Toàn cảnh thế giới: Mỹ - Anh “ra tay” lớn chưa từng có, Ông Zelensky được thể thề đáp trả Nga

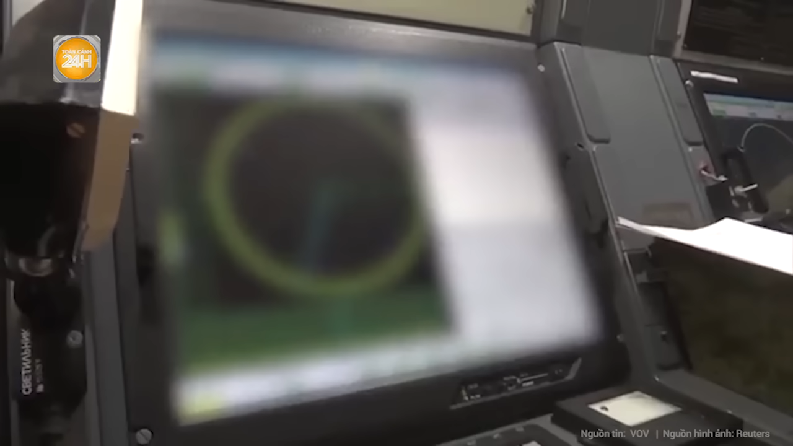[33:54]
Các lực lượng của Nga đã phát hiện ra các